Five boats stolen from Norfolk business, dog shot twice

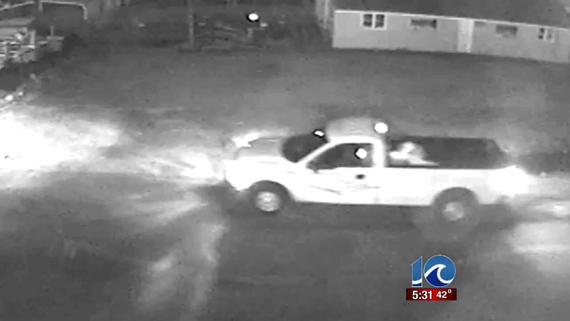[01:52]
John is confident whoever did this will not be on the streets for long, mainly because of these images. We've got eight cameras out back. We've got them on film.
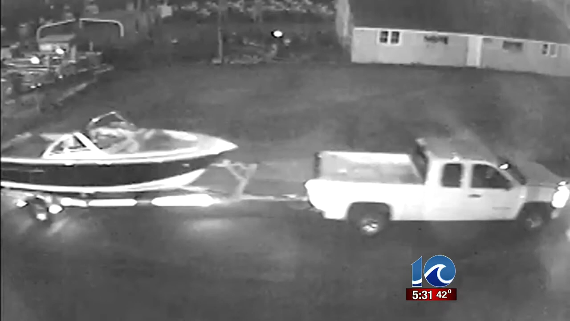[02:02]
So it's just a matter of time. And that court day, I'll be there. Those surveillance pictures could hold the key. No word yet on Breezeway's condition.